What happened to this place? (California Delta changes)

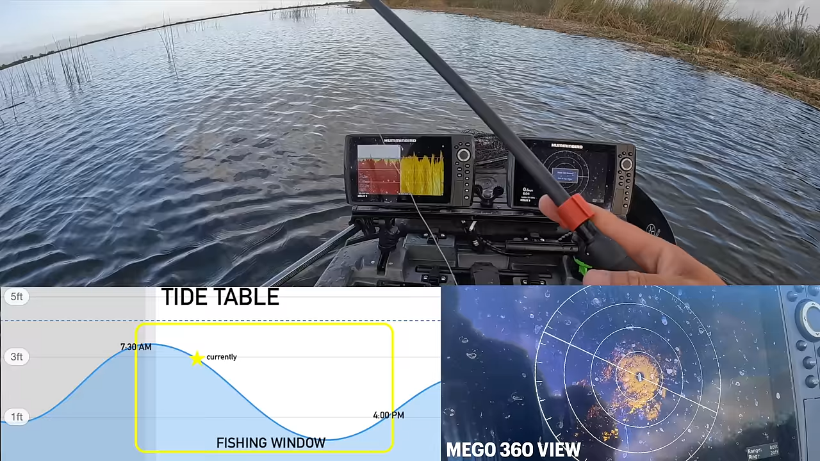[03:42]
tide drops another foot which it'll definitely do this isn't even fishable right here it's the other kind of trippy thing about the delta especially with last year's storms and everything composition of it has just changed completely